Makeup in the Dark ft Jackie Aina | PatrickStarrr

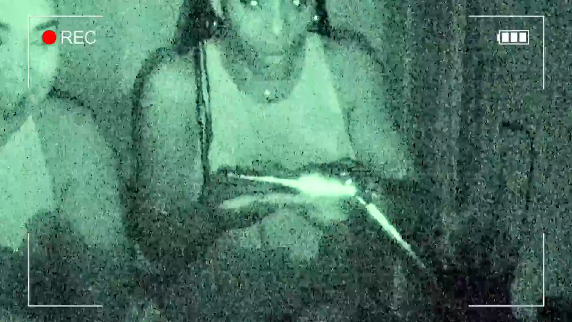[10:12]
This is your palette. This is Disney. I felt the blushes. It is, okay. Okay. Not me promoting Disney in the dark. This is the pop-up. Okay, I got the pop-up. Oh my God, how am I supposed to find my spoolie under these conditions? It's just woolly. And what if I have woolly? Where is the eyeshadow? 1, 2. So I'm gonna go in here.
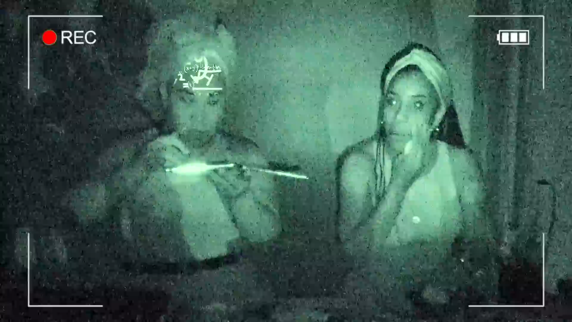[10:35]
Oh. I think this is a... Okay. I'm done with okay, the powder. Okay, so I have, I'm sorry, on the crease. Oh, you're on your eyes?
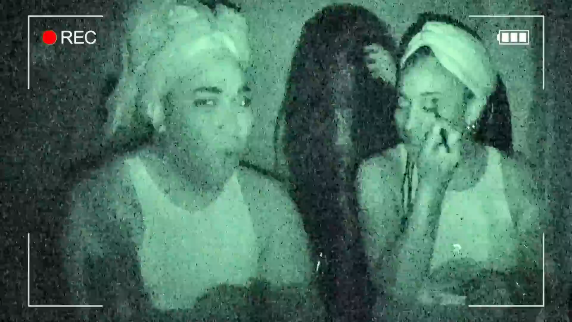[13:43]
Wait, what's it? You look. Ew. Behind you. No. Somebody punch her,